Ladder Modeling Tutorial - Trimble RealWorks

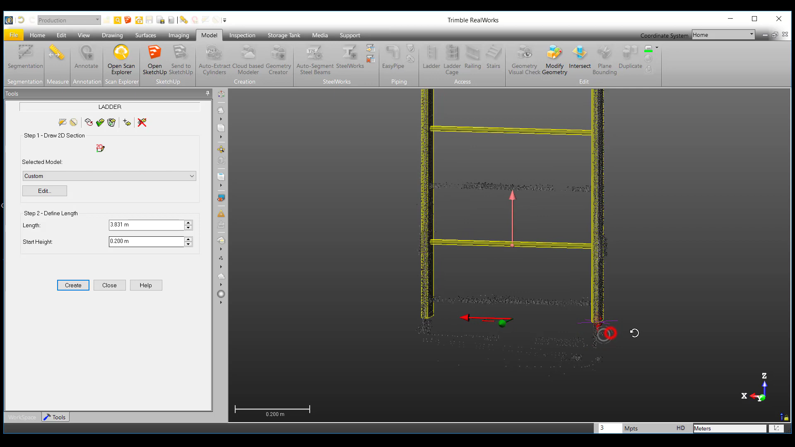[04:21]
Then, we can drag the rung manipulator to the lowest rung and the following rungs are spaced out according to the rung interval we defined earlier.